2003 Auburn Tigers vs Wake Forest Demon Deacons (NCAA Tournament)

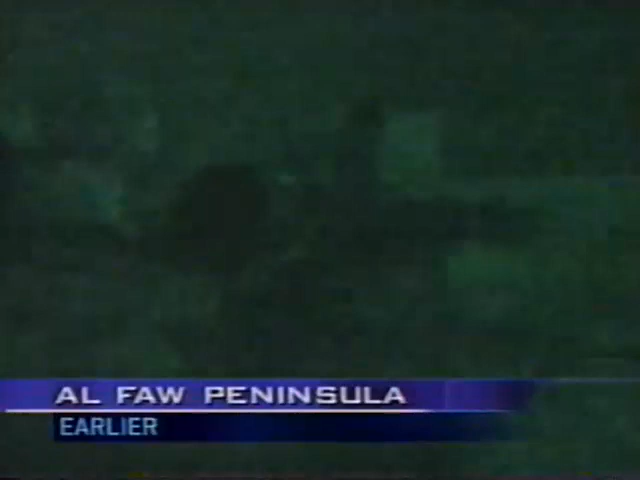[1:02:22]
American and British forces around Qasr in the very south of Iraq are still encountering pockets of stubborn resistance.
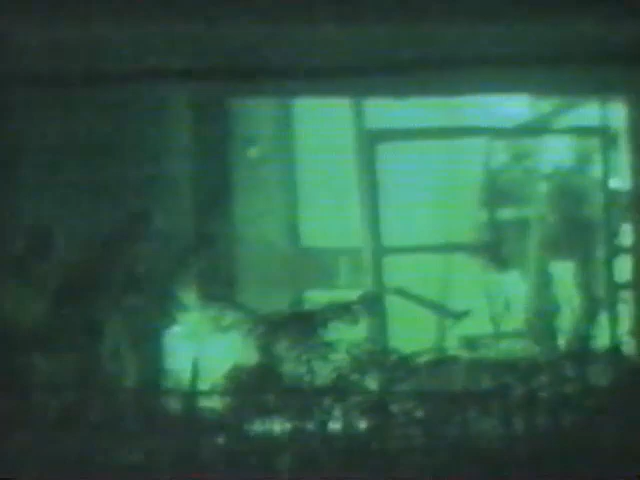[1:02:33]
Grenades were used to kill all 6 holdouts, but a secondary gas tank explosion burned some of the attackers. It was the second major firefight in the area today. Tanks and airstrikes had to be used to root out another Iraqi strong point this morning. Dan.